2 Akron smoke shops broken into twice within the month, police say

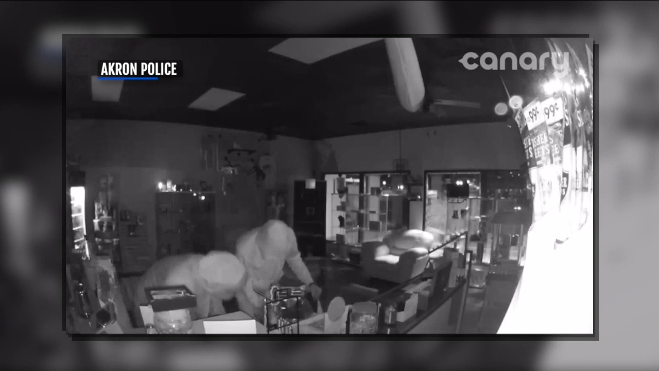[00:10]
And you're looking at surveillance video here from police capturing the moment thieves ransacked the businesses. This latest break hit happening just this morning and police believe the crimes will continue until the crooks are captured.
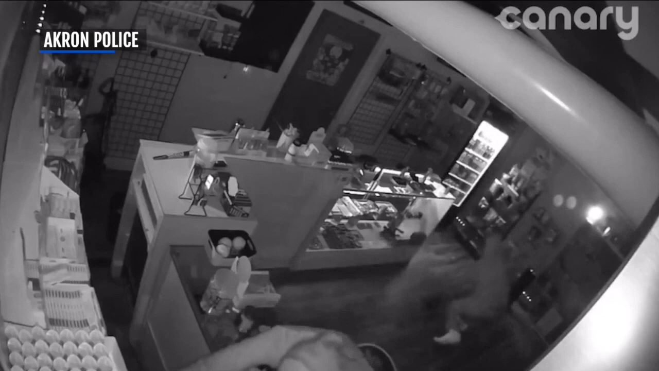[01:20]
Surveillance video again shows thieves wearing masks and hoodies, quickly loading up bags before getting away. The other unfortunate part about it is the thousands of dollars it's costing these business owners to replace that damage.